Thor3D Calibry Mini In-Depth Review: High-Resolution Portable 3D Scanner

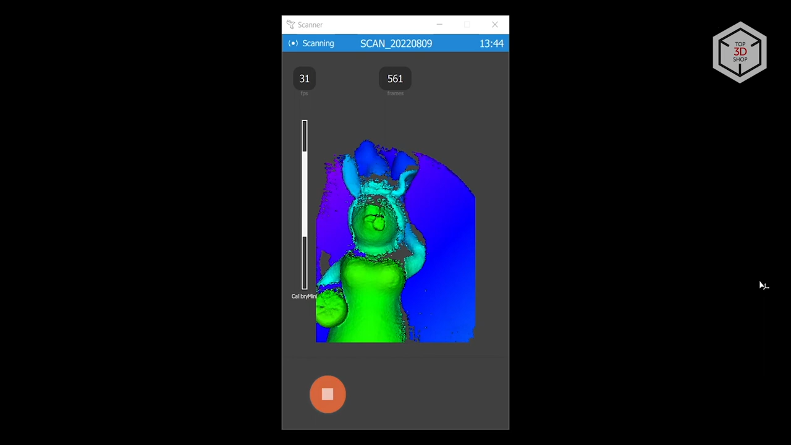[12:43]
The figurine is hollow, and we managed to get parts of the inner surface. Naturally, not all of it, since light can't cover the entirety of the inner surface.
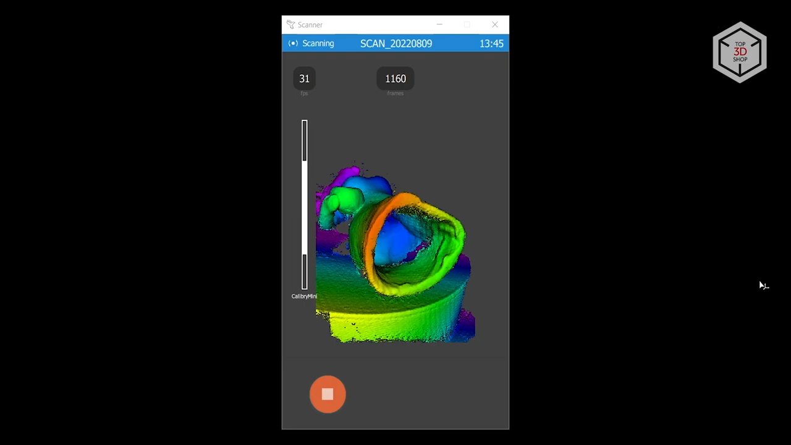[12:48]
After scanning, we went to the computer to process the data.
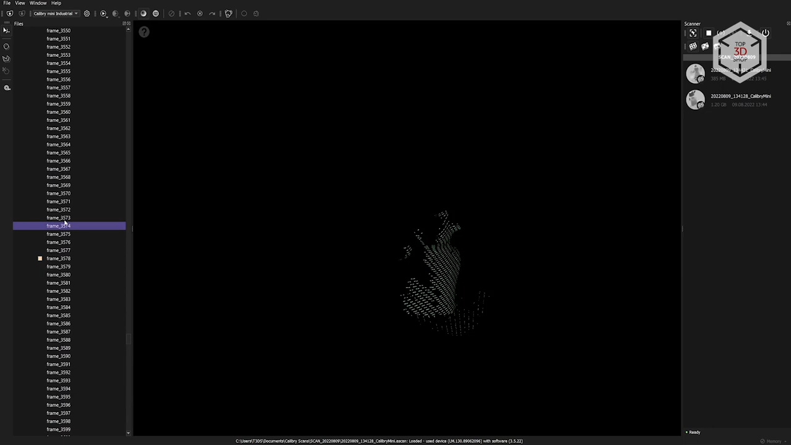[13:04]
In our case, there are 4,614 of them. Each scan is a small point cloud.
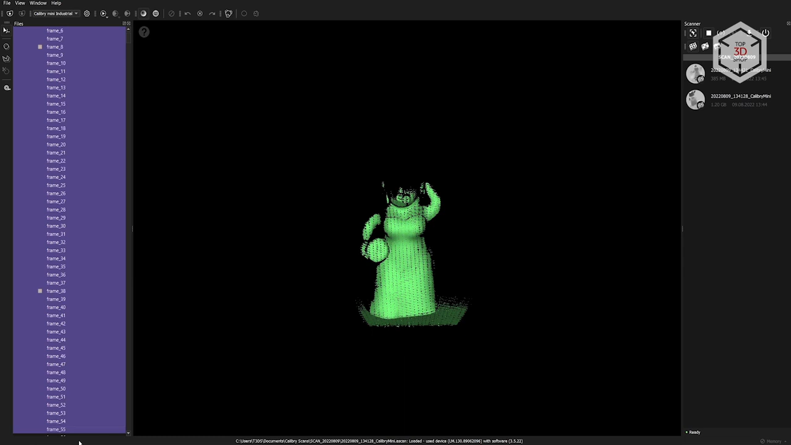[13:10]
Together, they form a complete model. Scans can be selected in groups, deleted if necessary, and groups of frames can be divided into individual projects.
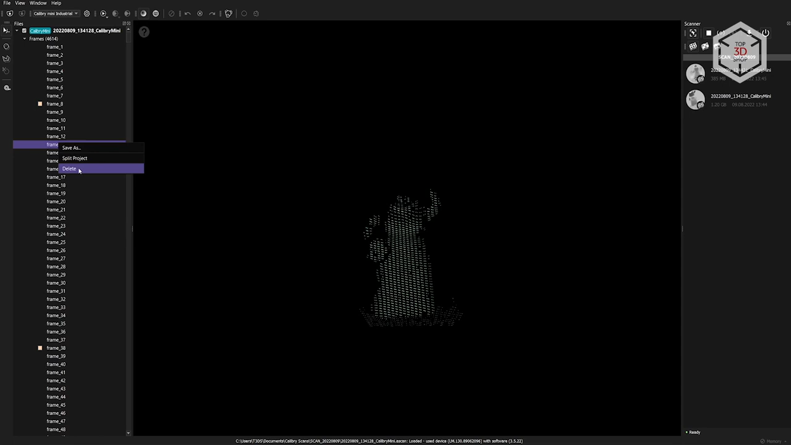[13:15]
As you can see, there's quite a lot of noise, but this should not be an issue since this is a preliminary point cloud.
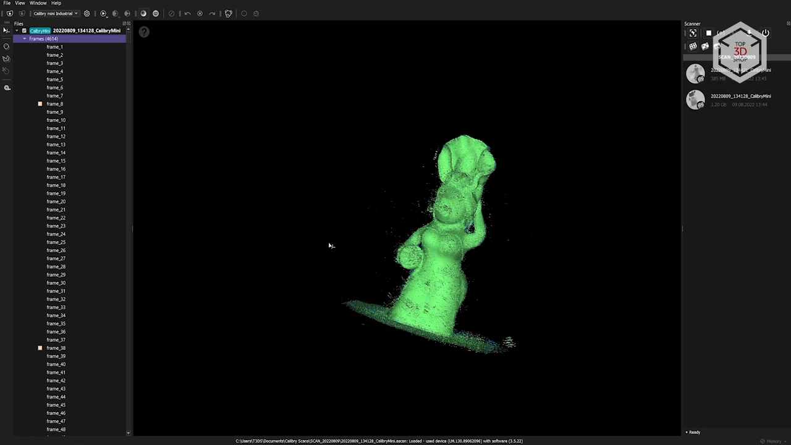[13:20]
In order to get the final 3D model, we need to go through two main steps, registration and finalization.
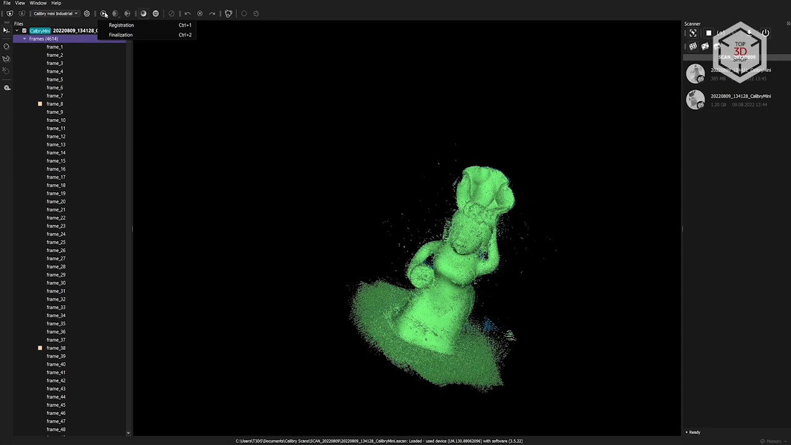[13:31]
When registering, the program will align individual scans with each other, and finalization will create a comprehensive 3D model from the point cloud. Click the gear icon, located on top, to configure these processes. There's only one parameter in the registration section called preliminary cleaning.
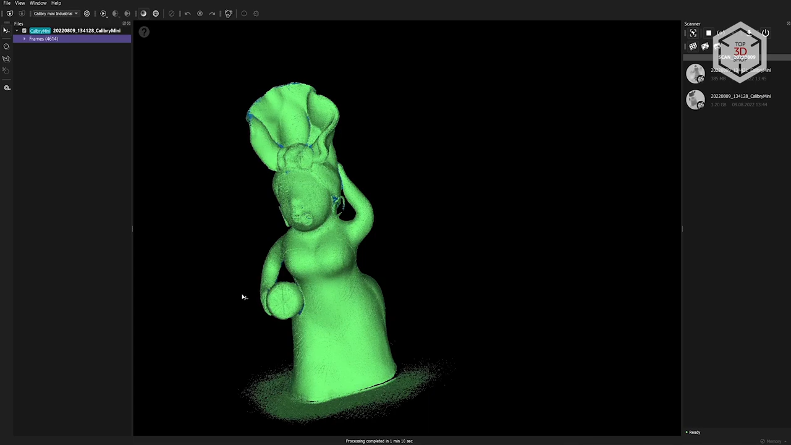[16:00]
You can run these processes individually with the right mouse button click. A minute after starting registration, we see that the point cloud began to look much neater and cleaner. All scans matched perfectly, an extra noise was removed.
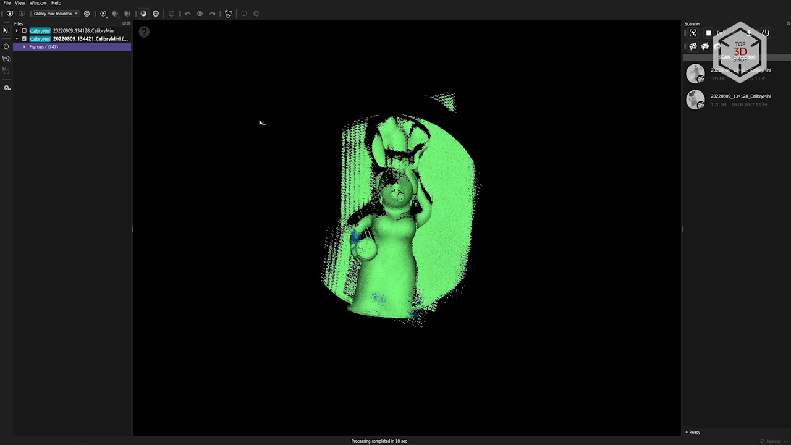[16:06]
We performed the same procedure with the second scan where the figurine was lying on the table. These two scans are not aligned with each other and in order to do this, you need to launch the initial finalization.
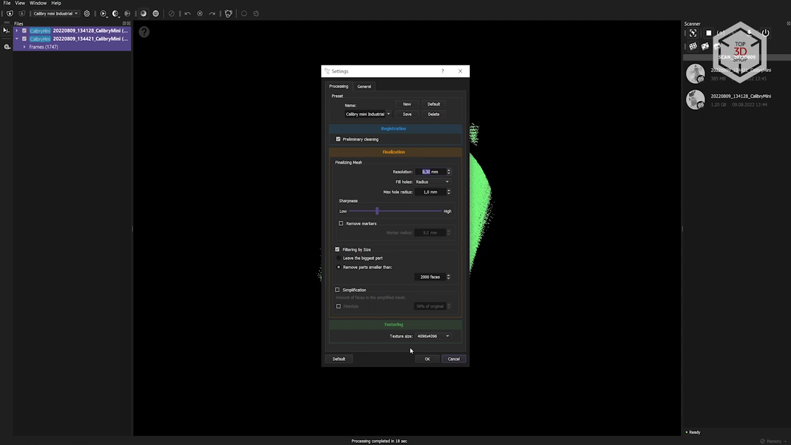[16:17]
Since it won't be the final project, we changed the resolution from 2 to 3 tenths of a millimeter to save time.
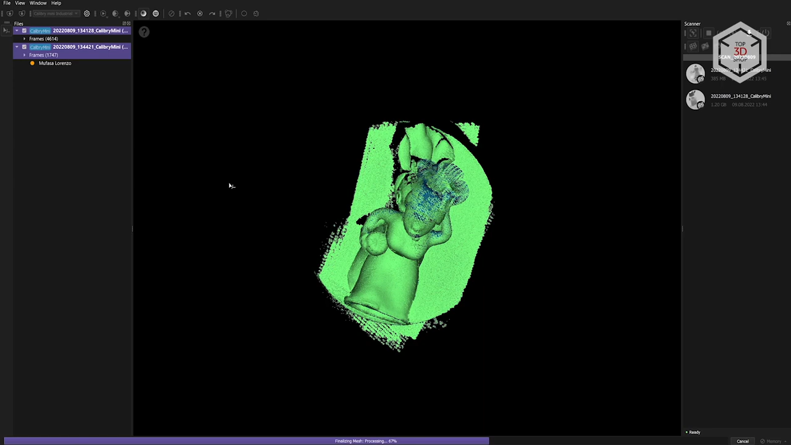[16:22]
The finalization of these two separate scans took about two minutes.
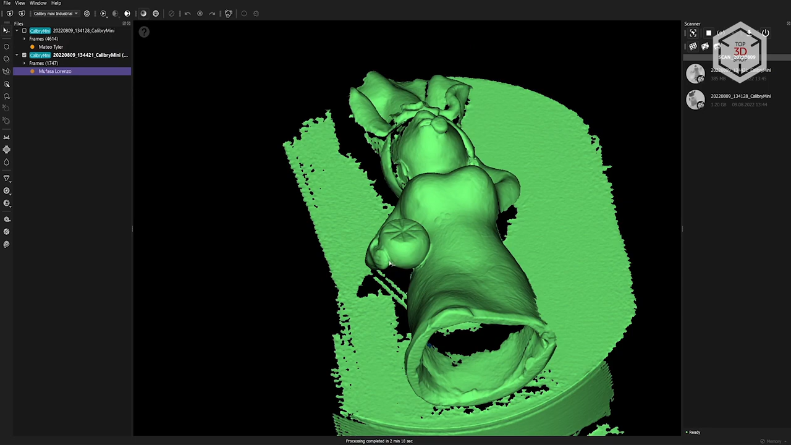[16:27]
As you can see, the scanner captured the turntable's geometry along with the figurine and this data can interfere during alignment, so it's advisable to delete it.
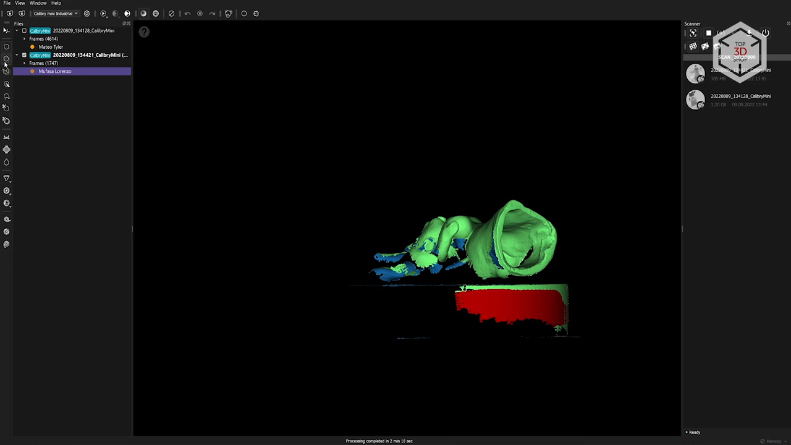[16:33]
There are several tools on the left-hand side that allow selecting unnecessary areas in different ways.
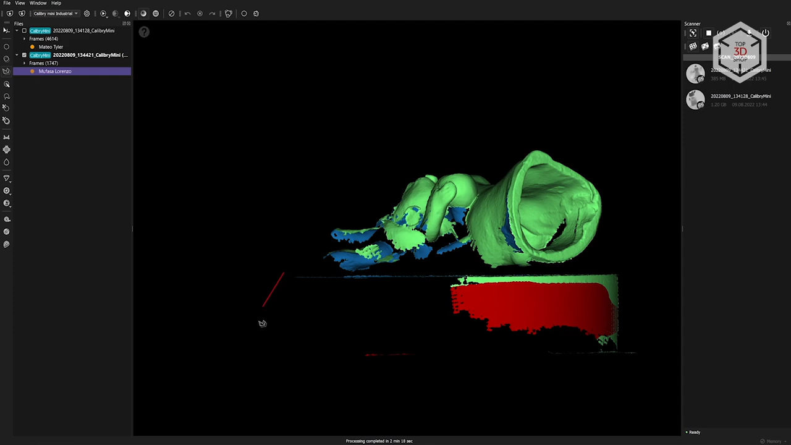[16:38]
Hold down the control key to cancel the selection.
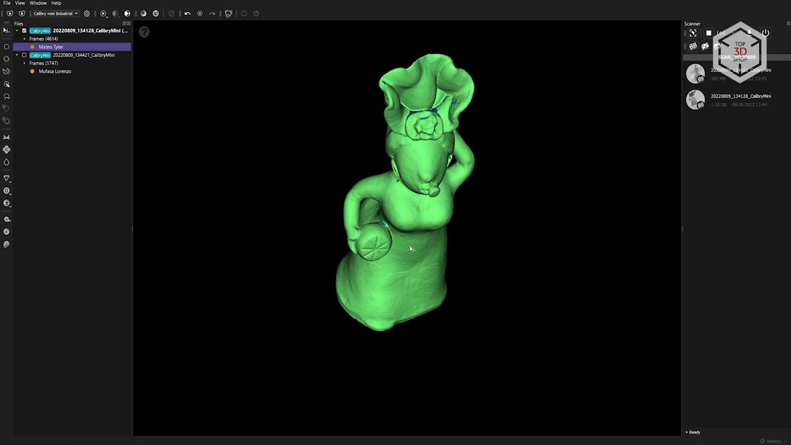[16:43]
We selected the excess geometry on both of the scans and pressed the delete button on the keyboard. Now we need to align these two scans with respect to each other.
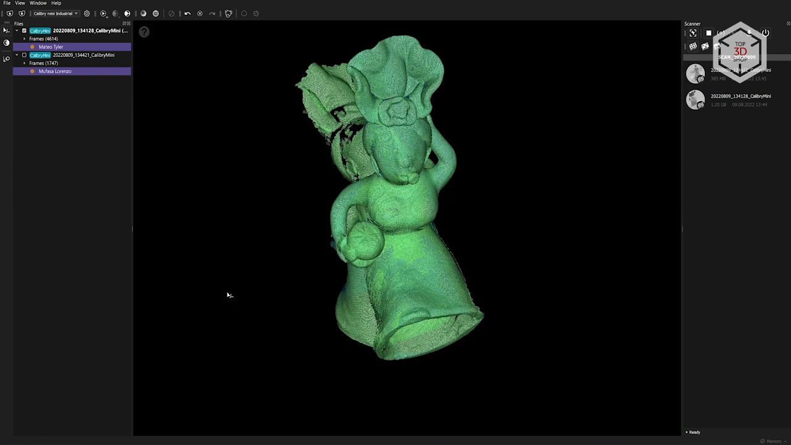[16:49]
Select the two resulting 3D models by holding down the control key. The align by points button will appear on the left, giving access to the alignment menu.